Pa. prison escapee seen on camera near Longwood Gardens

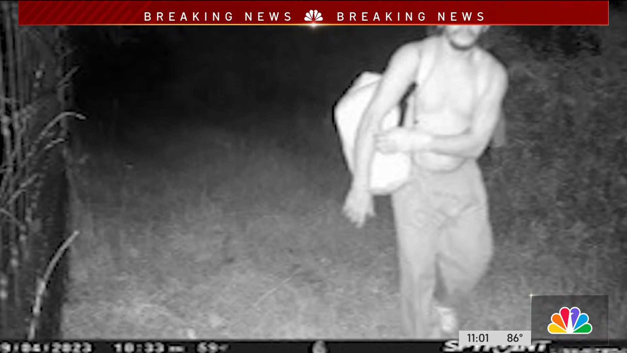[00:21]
State troopers blocking neighborhoods near Longwood Gardens after this trail camera snapped a clear photo. He's got a backpack on his back.
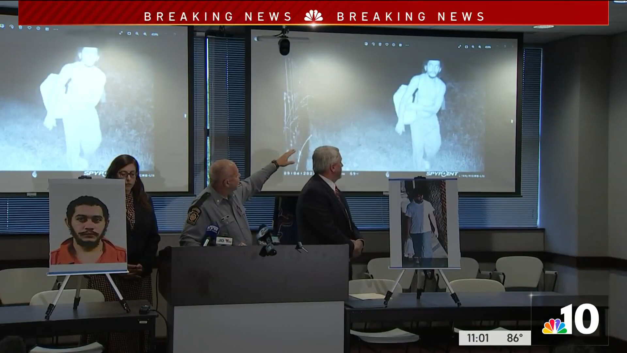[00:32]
Of Danilo Cavalcante, who broke out of jail and now has snuck through the police perimeter,
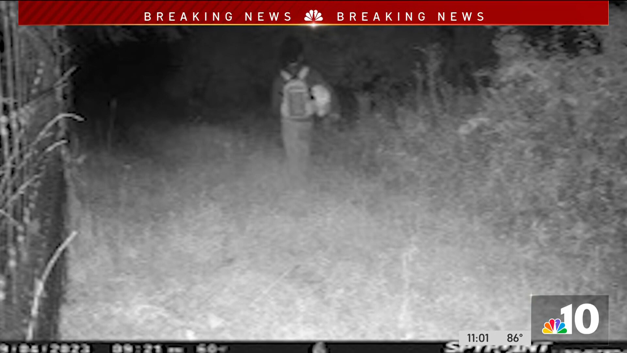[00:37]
sporting a shoulder bag and a hoodie.